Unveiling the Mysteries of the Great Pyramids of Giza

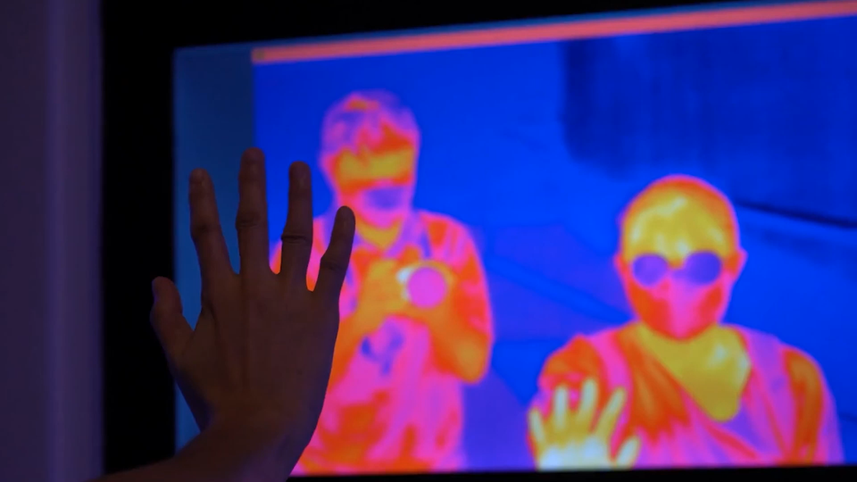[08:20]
Take infrared thermography, for example, which detects heat emitted from objects.